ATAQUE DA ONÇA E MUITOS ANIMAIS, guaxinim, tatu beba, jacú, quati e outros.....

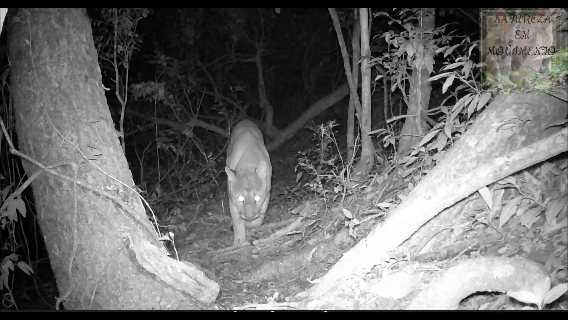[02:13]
o mato tudo deitado aí certamente foi a onça em que atacou ela aí e por falar em onça olha a onçona aí ó ela passou por aí eu bem bem próximo desse local que tá essa capivara aí certamente foi ela em o tamanho dessa onça e depois da onça apareceu esse gavião carijó em uma das câmeras que eu deixo no abacateiro tá aí procurando algum
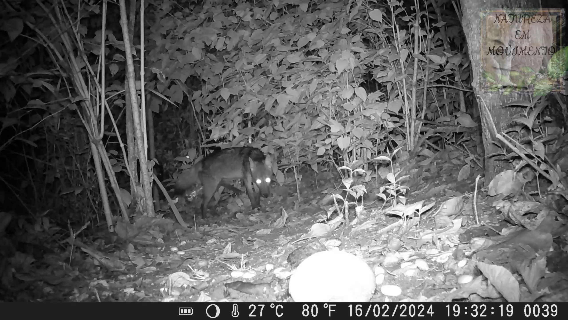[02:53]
ó o cachorro do mato lobinho aqui ó o animal que tem bastante para cá e é demais tá tá registrando esses animais e
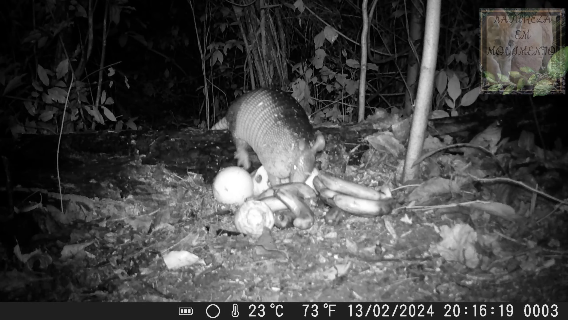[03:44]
e muita gente nem imagina que esse animal gosta de fruta aí o cachorro do mato também comendo fruta comendo mamão banana que deixei bastante aí ó
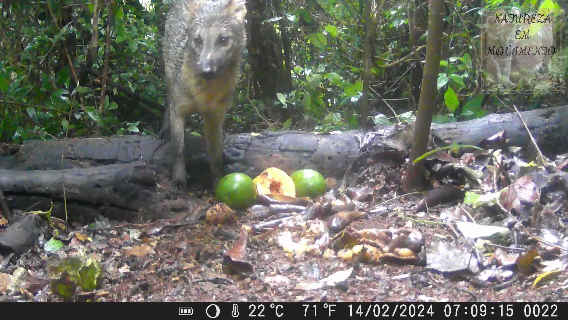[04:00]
e aí não passa fome não em
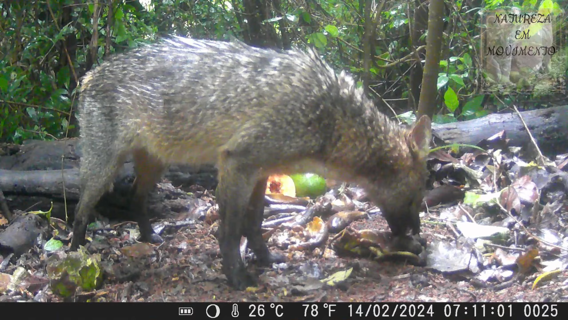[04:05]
tá ficando gordinho tá enchendo a barriga é um lindo animal aí assustou com alguma coisa
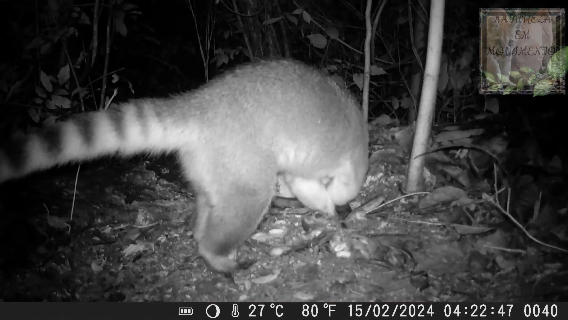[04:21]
batizão outro dia aí a noite também as quatro e vinte e duas da manhã e olha de dia aí ó
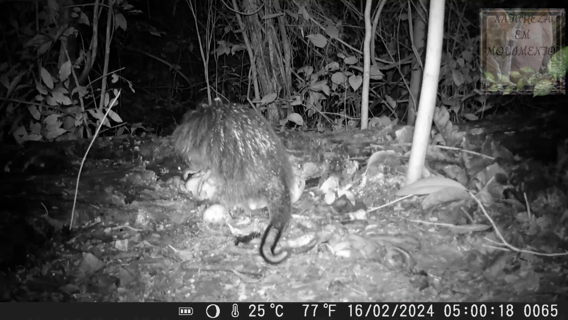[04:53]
o bichinho o bichinho e também está sempre por aí
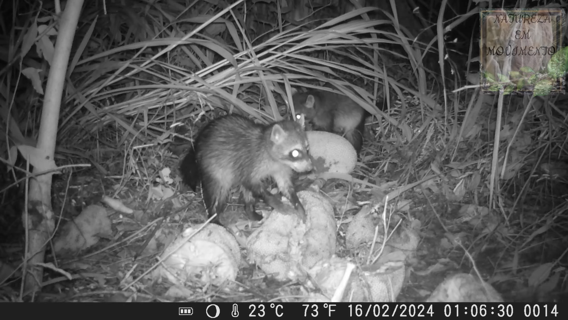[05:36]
hein Vamos deixar o bichinho quieto É aí outro dia à noite Casal de guaxininha aí